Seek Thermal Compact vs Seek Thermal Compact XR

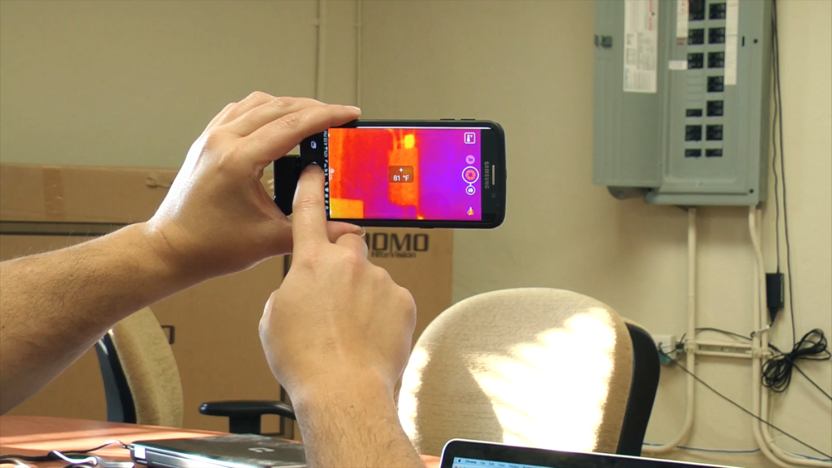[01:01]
So we're just taking a look at it, see how it looks normally, comparing that to the extra range version. And you can see how much closer you're getting with this.
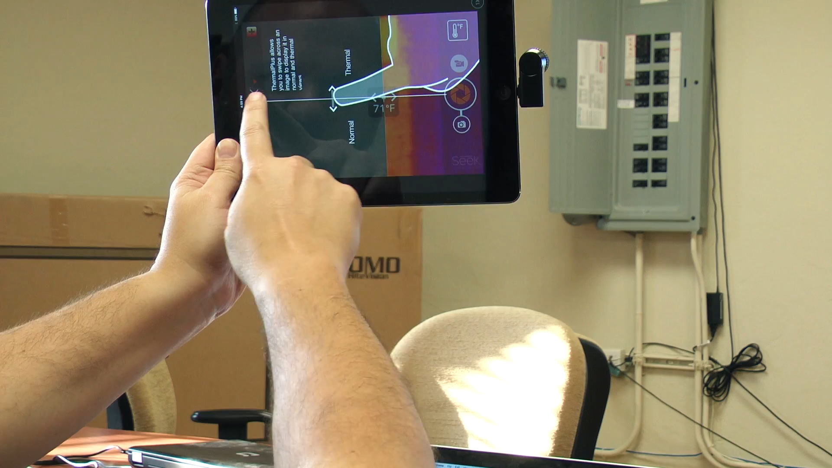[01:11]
Oh, come on. We don't need to see this. Okay. Let's get rid of that. And you can actually see, again, the visual.
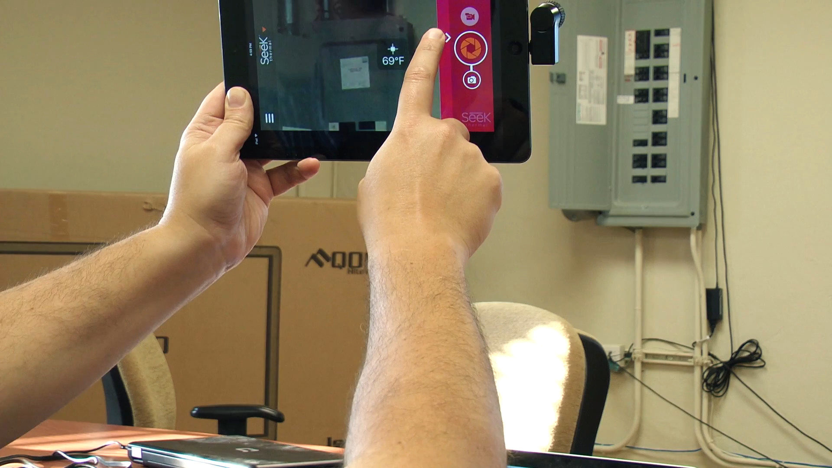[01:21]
On screen: spot 69°F
Look at how close up that is, that panel. You can see how much extra zoom you're getting with this compared to the thermal camera. And let's hold them up side by side.
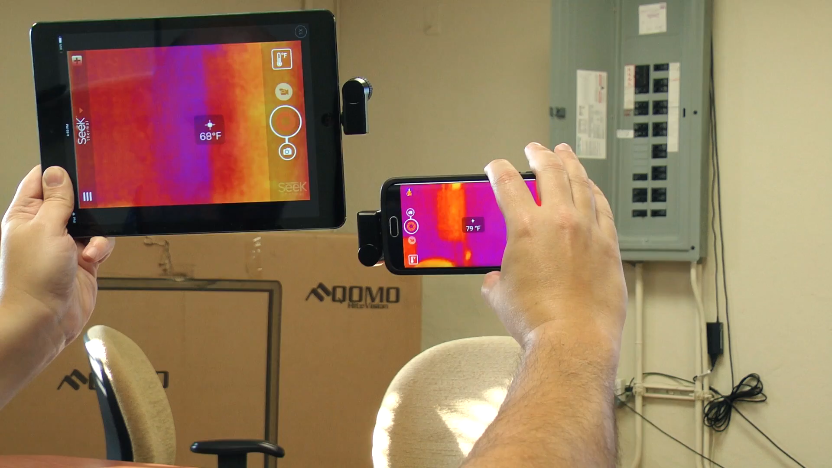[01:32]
And you can see how much more close up you're getting. You still get the center spot capability and all the other capabilities that the standard Seek unit has, as far as the thermal camera goes for either an iOS or an Android device. But look at how much closer you're getting with the extra range. So that's just a quick overview showing you how the two of them differ.